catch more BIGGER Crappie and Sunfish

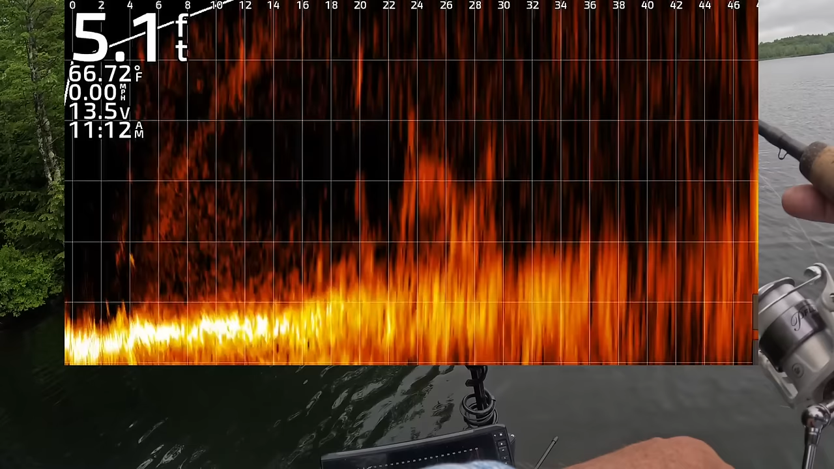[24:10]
On screen: depth 5.1 ft, water 66.72°F, speed 0.00 mph
I missed him. See if he keeps coming.
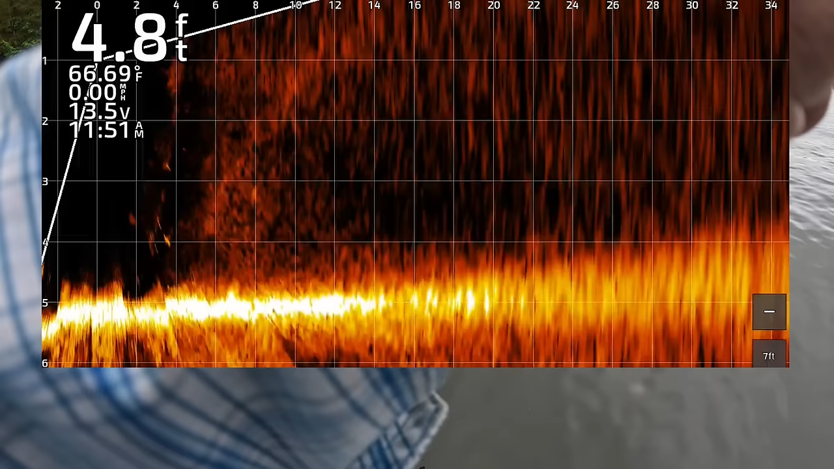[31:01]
On screen: depth 4.8 ft, water 66.69°F, speed 0.00 mph
Nice. Nice. Got to see that guy eat on the live scope.